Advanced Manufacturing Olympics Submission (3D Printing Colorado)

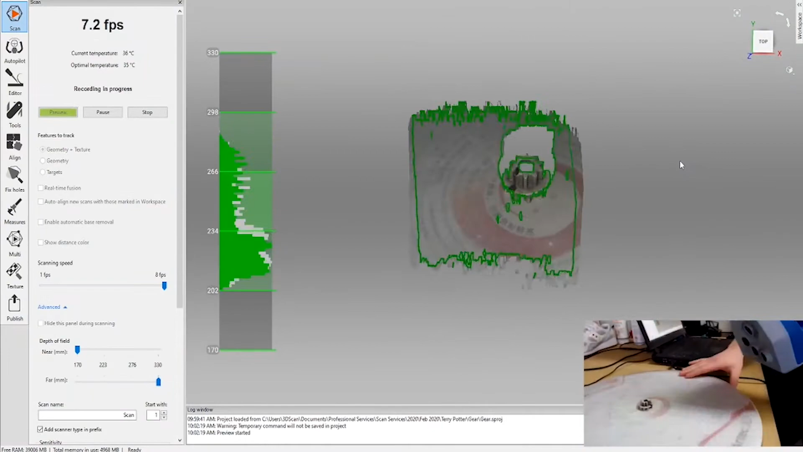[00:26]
We have done many projects where we've had to reverse engineer aerospace or other types of parts where CAD didn't exist.
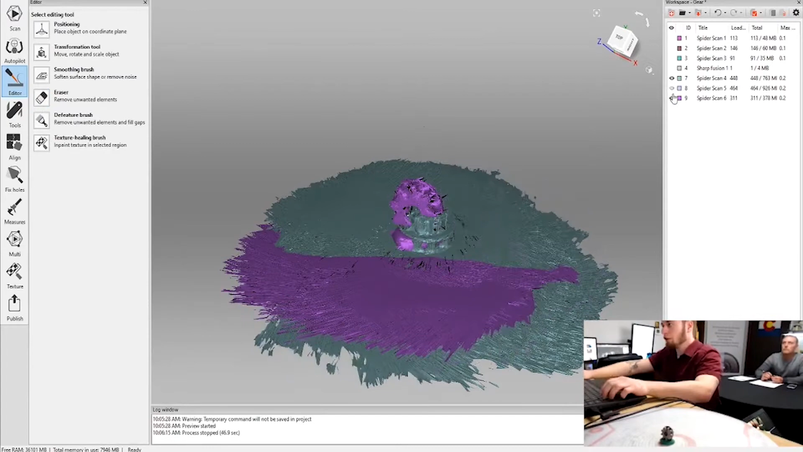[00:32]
We took the CAD model, once scanned, to make the part better, faster,